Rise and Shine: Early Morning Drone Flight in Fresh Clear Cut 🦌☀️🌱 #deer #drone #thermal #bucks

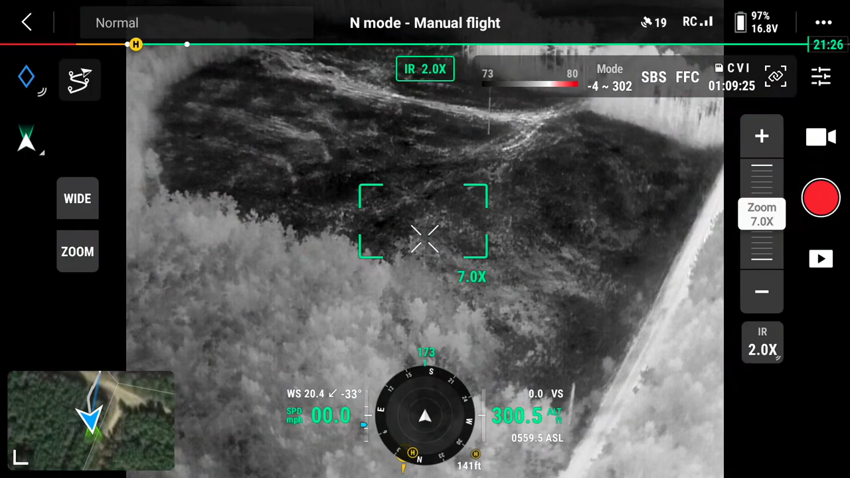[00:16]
Looked pretty good with the thermal.
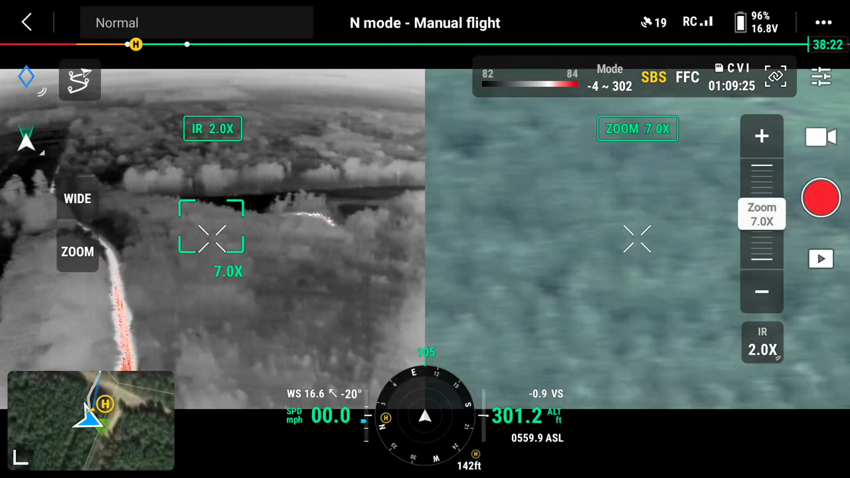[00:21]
He's been hanging out in this area right here, and he's also been hanging out. Found him last night over on the back side of these pines here.
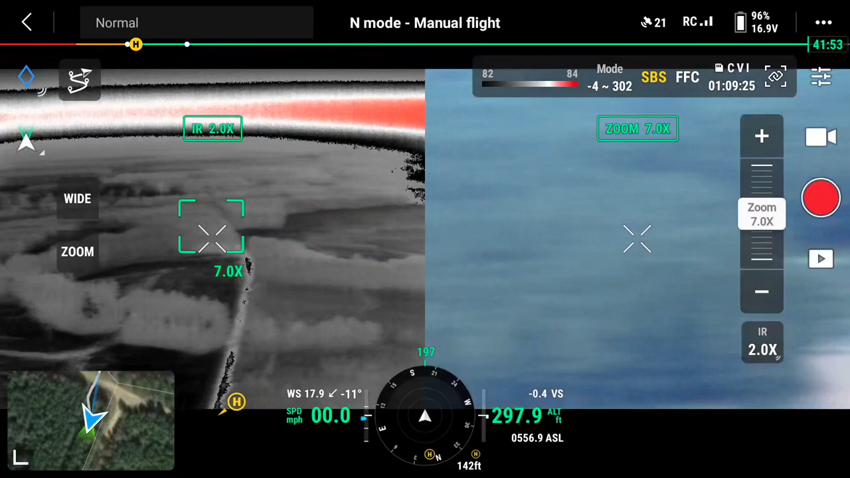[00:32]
So let's go see if we can find him. Cruising about 300 feet this morning. He's hanging out with a little 4-point.
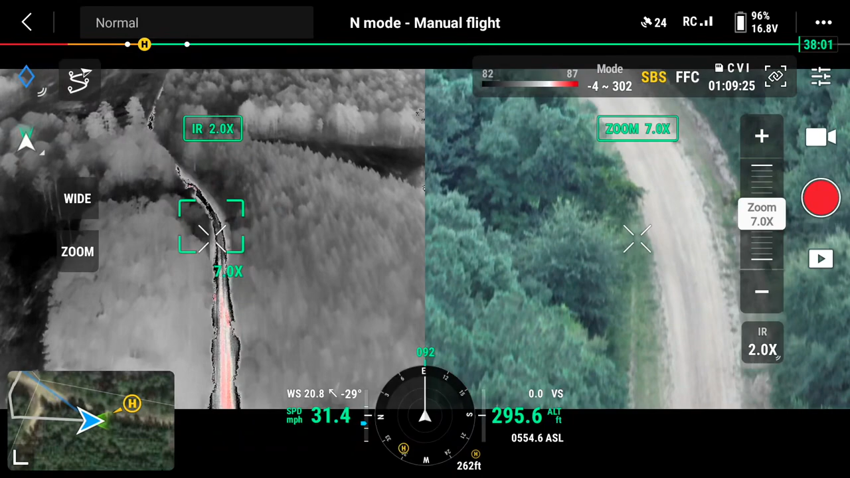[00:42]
I don't know if he'll still be up eating this morning or not. Been real, real hot during the day.
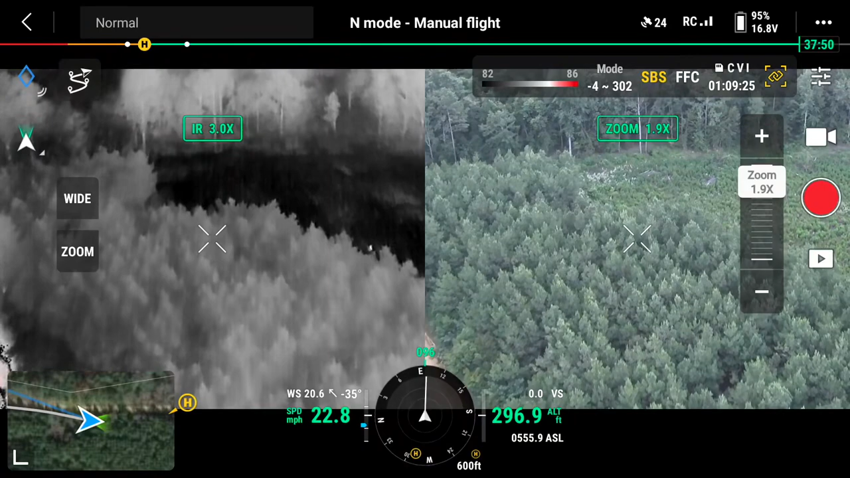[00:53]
There's something right there. Maybe that's him bedded down. And I'll be dang right off the bat.
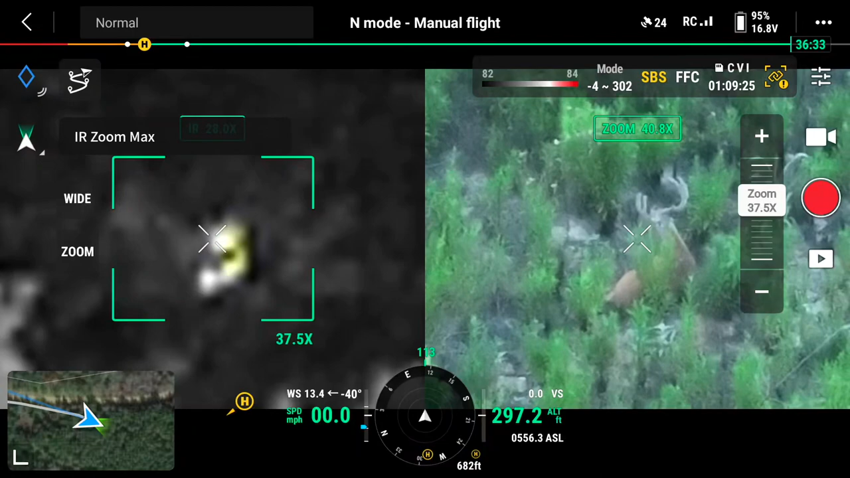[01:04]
There he is. You can see by my map, I just launched. Got on him quick. That was probably about a minute.
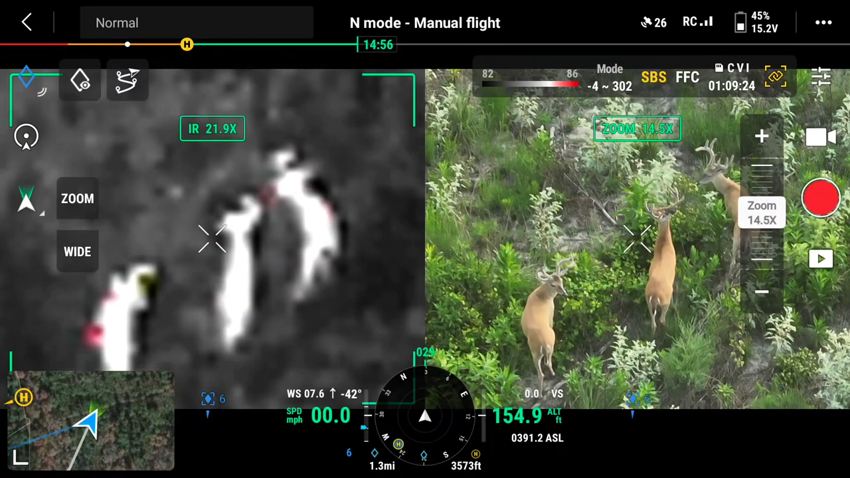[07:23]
A few bucks at this morning.